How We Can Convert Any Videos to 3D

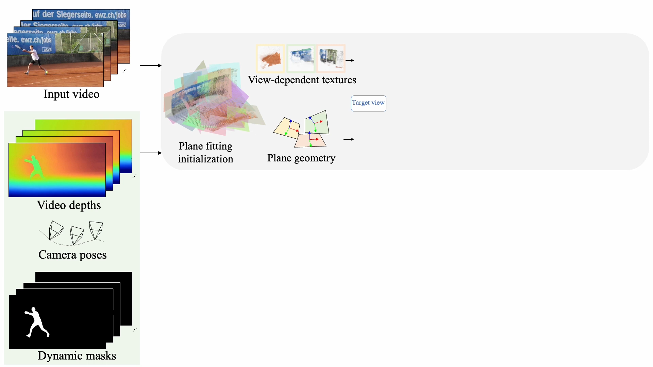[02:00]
Given an arbitrary target viewpoint, we can render the color and depth images with back-to-front composition of the warp 3D plans. But why does it work?
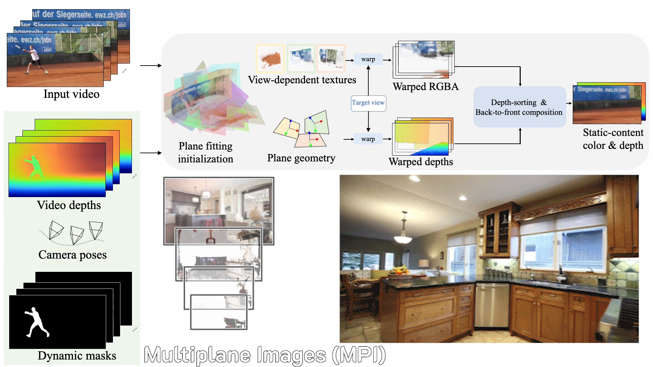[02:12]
Our work is related to multi-plane image representation capable of modeling things with complex geometry and appearance.
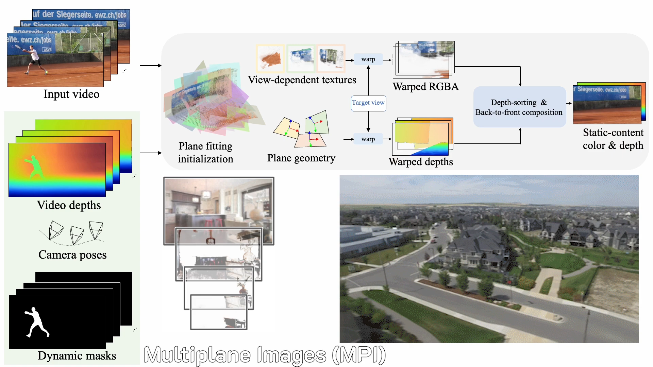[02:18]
Our representation is more flexible in that our plans do not need to be frontal parallel to a reference viewpoint.
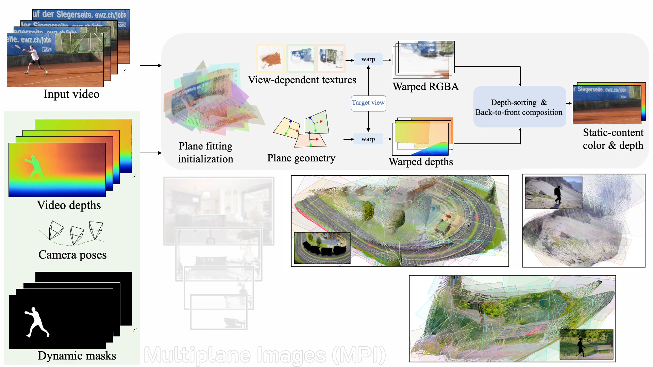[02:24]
It's also related to 3D gaussian spotting. Our plans can be viewed as collapsing the 3D volume into a 2D-oriented plan.
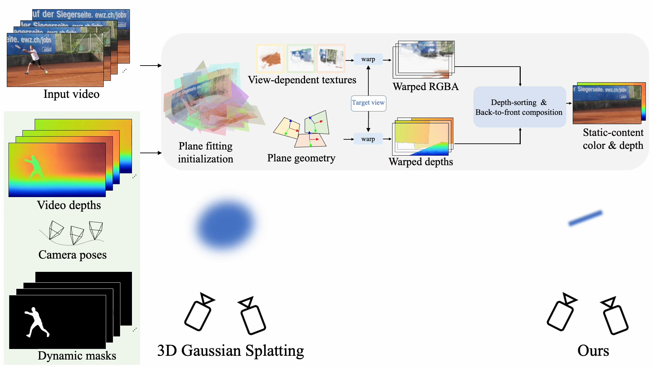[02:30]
The simplified model produce a more plausible reconstruction for videos with limited viewpoint variations.
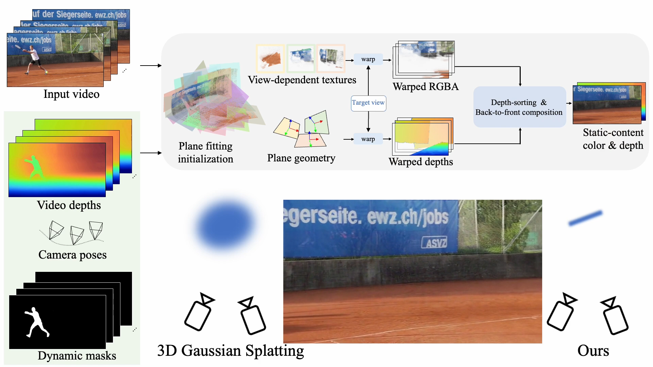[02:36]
But then there's a problem.
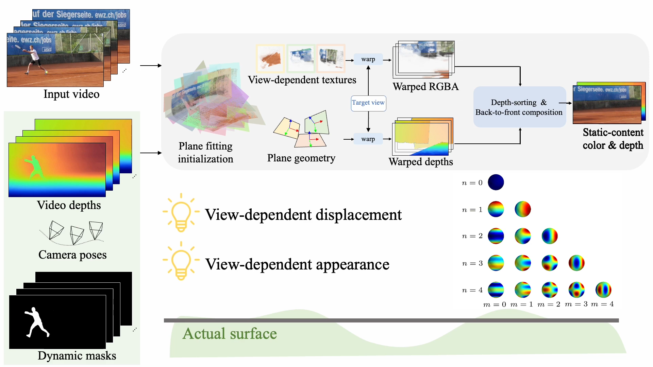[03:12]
Here's the comparison between before and after the view-dependent modeling.
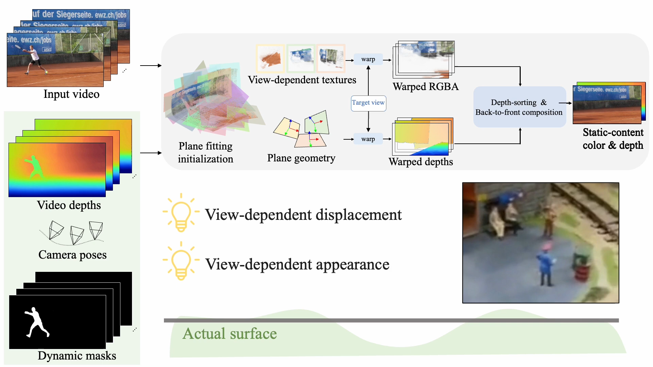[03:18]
We model dynamic contents as the preference 3D point clouds and render them via forward splatting.